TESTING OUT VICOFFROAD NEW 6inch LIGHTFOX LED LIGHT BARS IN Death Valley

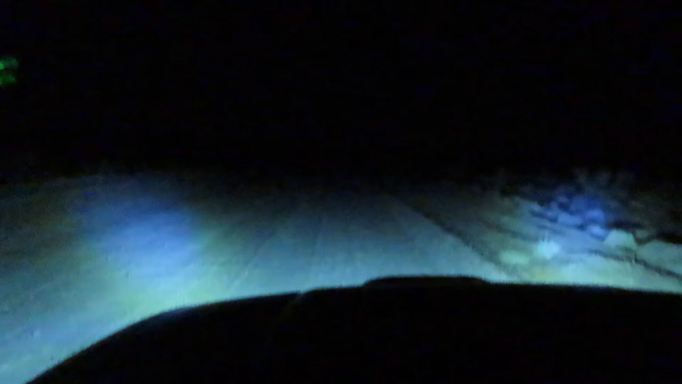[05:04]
the camera is kind of hard it won't do it any justice off these are the light bars this is my light bar headlights